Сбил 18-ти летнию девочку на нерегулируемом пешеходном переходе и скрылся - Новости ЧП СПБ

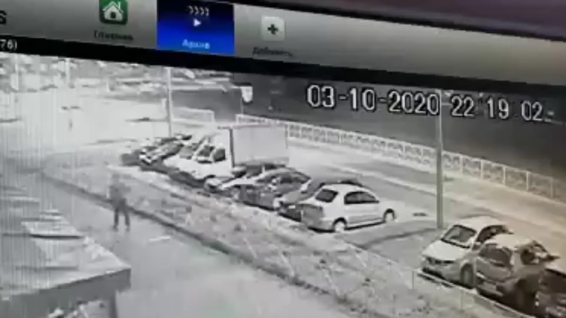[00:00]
3 октября в 22 часа ровно была сбита 18-летняя девочка на нерегулируемом пешеходном переходе через улицу Крыленко у дома 21. Пешеходный переход расположен между парком и шавермой на перекрестке селом Искровским проспектом. Свидетели данного происшествия, возможно, смогут помочь распознать на виде автомобили, которые были в непосредственной близости от пешеходного перехода. Нужно как можно больше информации, так как инспекторы ГАИ виновной в данном происшествии видят именно девушку, а не водителя.